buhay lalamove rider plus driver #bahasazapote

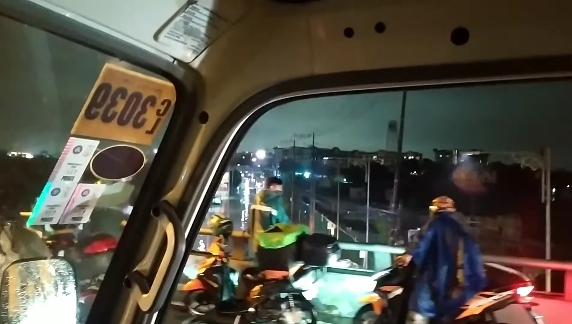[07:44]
Lalim ng baha sa sapote. Flyover. Lalim, oh.
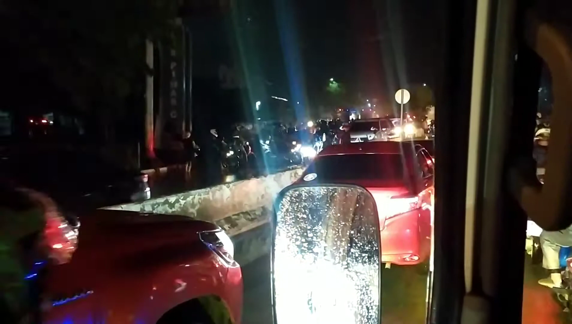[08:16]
Kabilaan ng waiting mga motor, stranded.
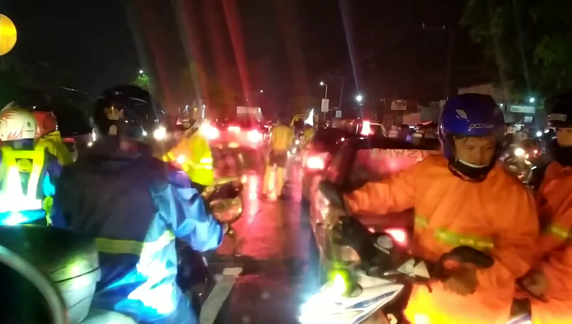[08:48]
Ikot lang kayo lahat dyan. Kaya tinababa yung tubig sa tulay.
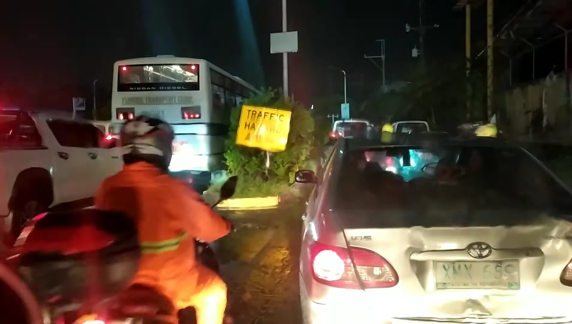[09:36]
Eh sarado yung U-turn na yun ngayon. Dahil lahat ng sasakyan, andyan eh.
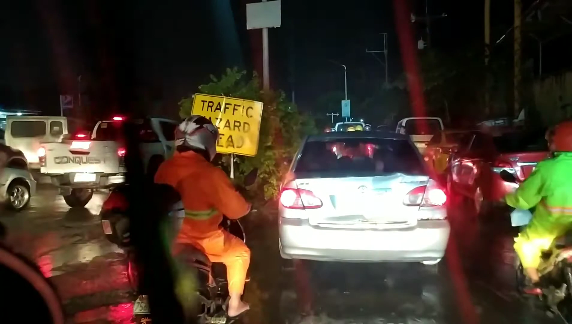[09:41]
Utang na pagpakaliwa eh. Kaliwa yung kwento. Paano mo kung iisip kitin eh. Eh stack up na silang lahat doon.
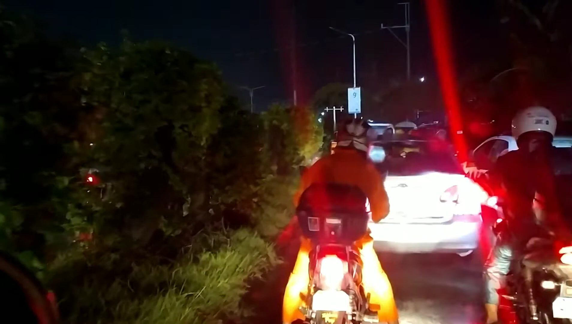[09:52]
Gumagalaw lang dyan yung paakit ng flyover eh. dami pa nakaharang doon ng motor. So, lahat ng motor na yan sa harapan na yan, lahat mag-u-turn yan dyan. Wala silang ano ngayon, walang ilalim.